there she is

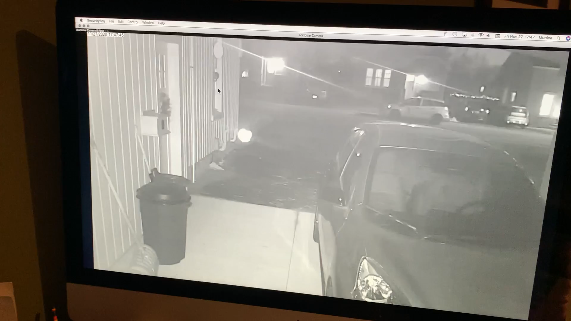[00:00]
There she is. The spider that I leave alone because she's outside where she's supposed to be. Yep. It's just wonderful being able to watch that spider and yeah it's great. I love it.